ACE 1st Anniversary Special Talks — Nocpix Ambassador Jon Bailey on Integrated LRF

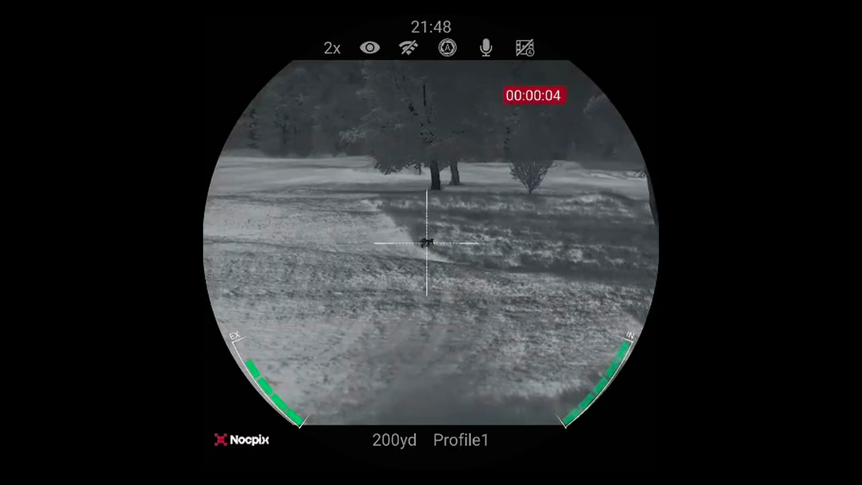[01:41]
not only for ID in my quarry but what's behind the quarry as well for safer shots, safer backstops and the built-in LRF has been faultless
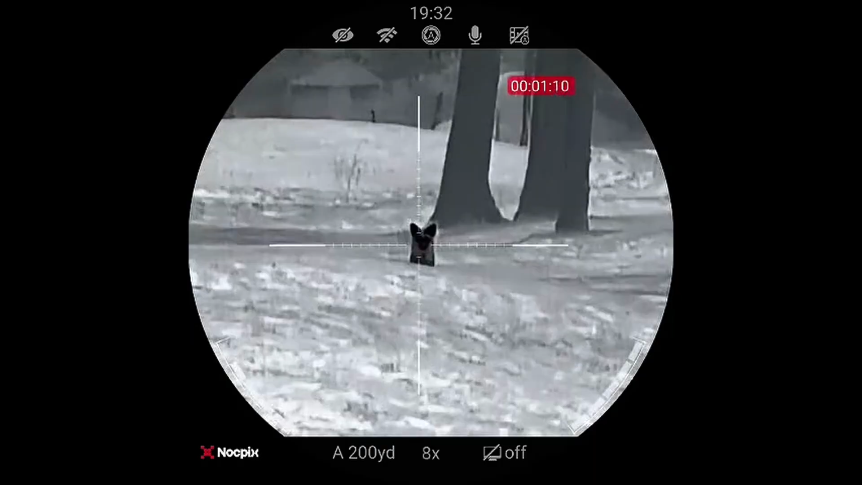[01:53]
on new ground just where it's harder to gauge distance for shots.
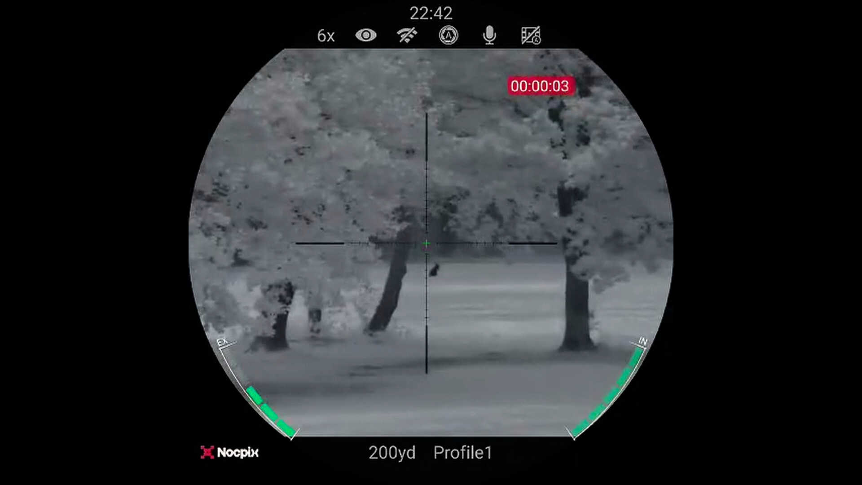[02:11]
Also the ocular zoom at the back, especially on the S60 with the 1280 sensor,